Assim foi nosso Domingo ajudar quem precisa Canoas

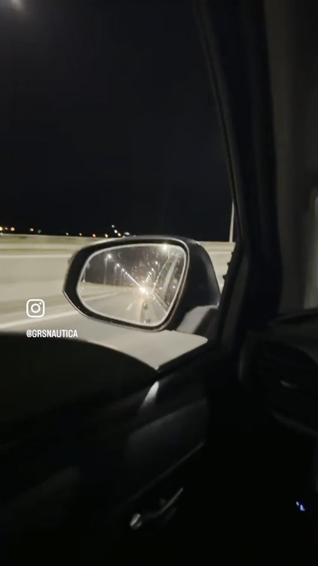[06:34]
Infelizmente o bote nosso de resgate não deu pra trazer.
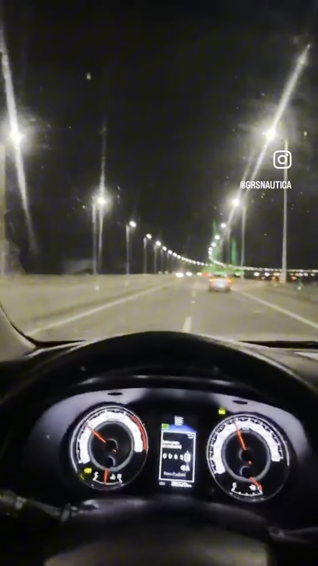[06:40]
Mas estamos aí com um 3,40 também, que ajuda bastante. Vem de bom coração, o Luciano emprestou pra nós aí. Estamos passando a Ponte Tubarão.
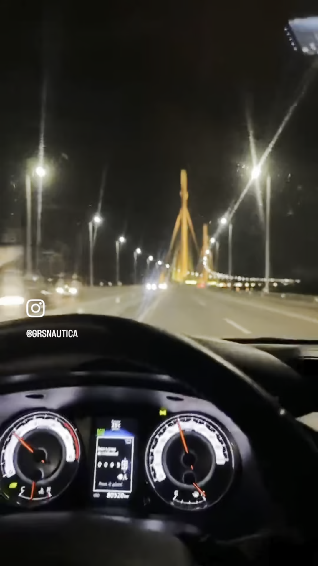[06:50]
Já passou mais de 30 carros pela gente aí, carregando lancha, jet ski. A galera todo indo pra lá. Todo mundo indo dar uma forcinha. Legal, né? Show de bola. Ajudar o próximo, isso é bom demais. Lá vem o nosso caminhão. Recheado de mercadoria. Aí, ó. Galera. Eia, vem água, vem comida, vem café. Galera, não é fraca não, tá?